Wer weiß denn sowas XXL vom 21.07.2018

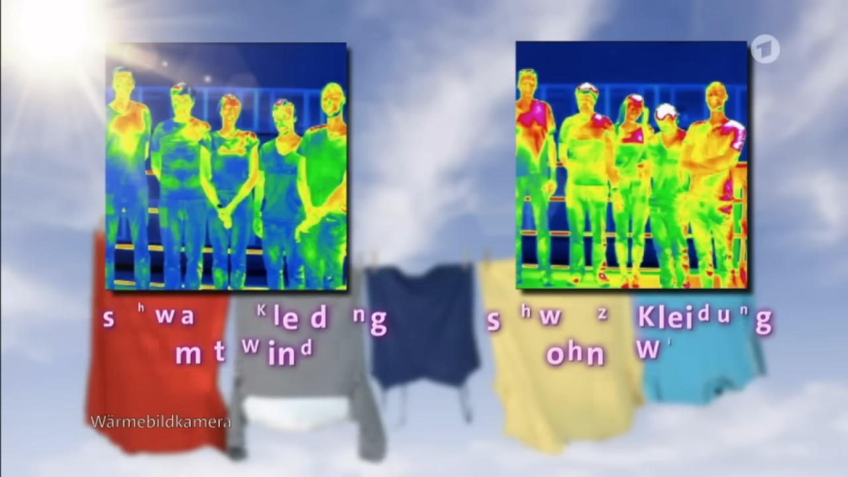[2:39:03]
Der Wind sorgt also dafür, dass Schwarz die Wärme schneller vom Körper wegtransportiert. In unserem Beispiel bewirkt das eine 3 Grad niedrigere Hauttemperatur.